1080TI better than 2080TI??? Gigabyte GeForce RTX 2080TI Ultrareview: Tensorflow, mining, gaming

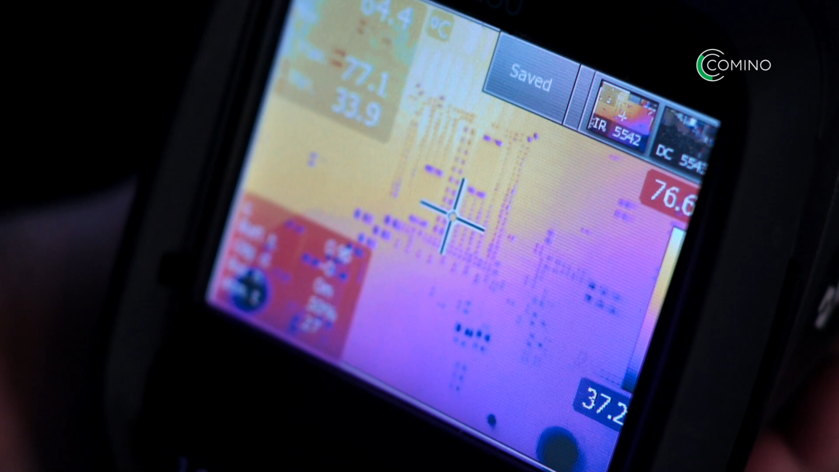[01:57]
we took a thermal snapshot of the card with removed backplate, which has been mining Ethereum for 30 minutes.
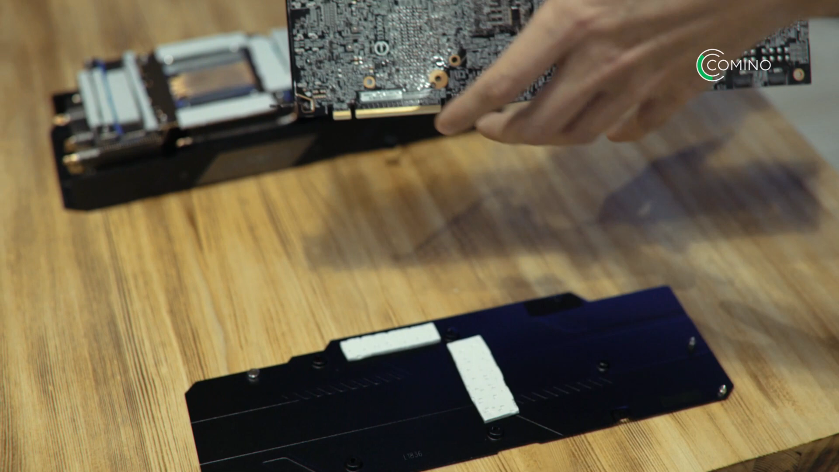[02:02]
One thing to note is that it varies greatly from NVIDIA's reference design.
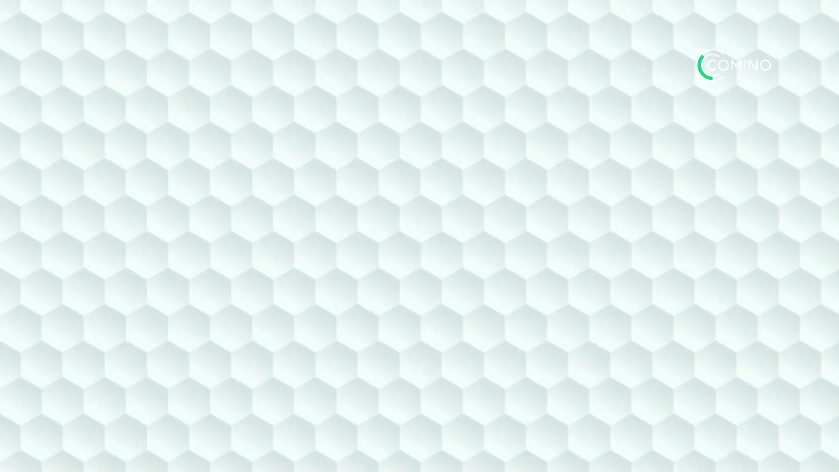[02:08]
From the screenshot of the thermal imager, we can see that the memory modules reach the temperature of 80 degrees Celsius.
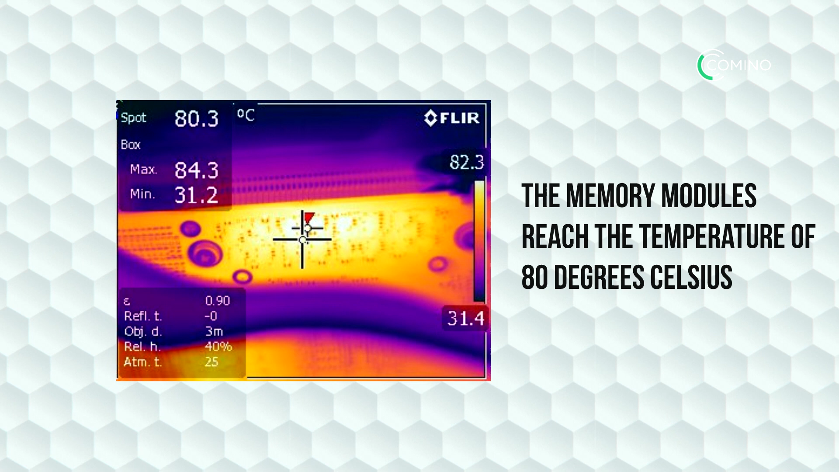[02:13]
On screen: spot 80.3°C
The temperature of the memory power supply unit is at 62